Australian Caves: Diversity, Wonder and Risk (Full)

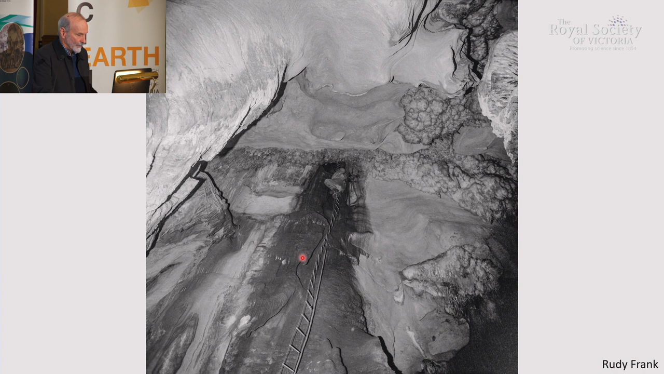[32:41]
And we see the ladder coming down here. And the roof actually steps up in a series of steps as it goes up towards the entrance. Most of the caves are fairly simple. But this one, exponential, is more extensive.